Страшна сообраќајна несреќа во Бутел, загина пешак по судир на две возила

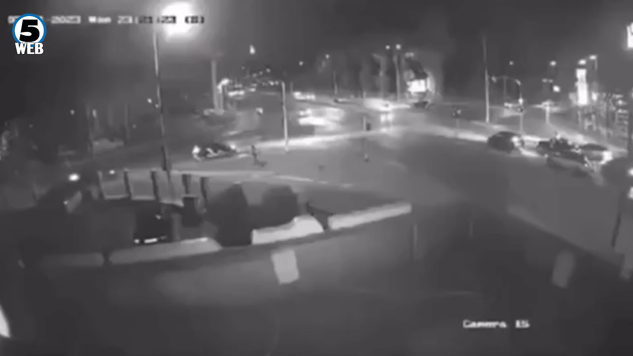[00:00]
Во Кобна собракја и на Несрекја која се случи синок ја половина час пред полнојг во Скопски Бутал, животот го загуби 25 годишен пешак. Трагедијата се случила при судир на два автомобили на крстосницата на Болеварите, Босна и Херцеговине и улицата Словенечка со Македонско-Косовска бригада.